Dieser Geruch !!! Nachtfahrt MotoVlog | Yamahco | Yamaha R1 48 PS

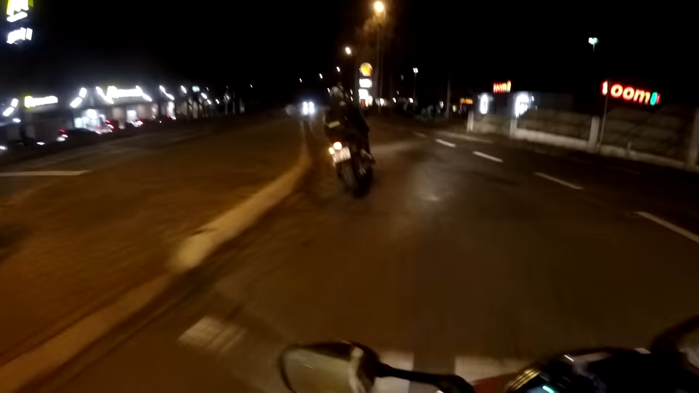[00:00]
Oh, dieser Geruch! Dieser Geruch von der Zweitakter, ey! Oh, geil!
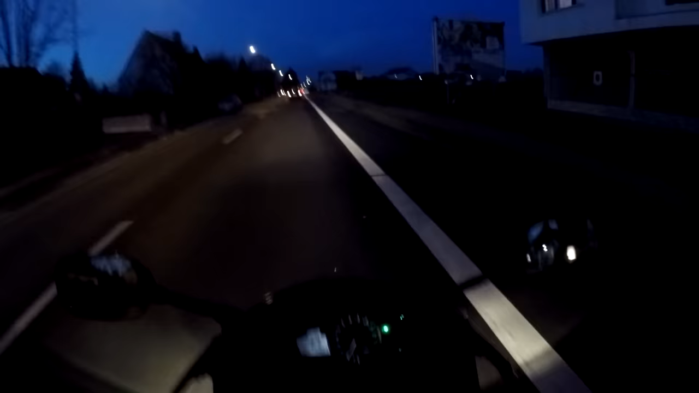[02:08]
Der Typ müsste jetzt irgendwo hier sein. Er hat geschrieben an einer Aral-Tankstelle. Hier kommt gleich eine Aral-Tankstelle.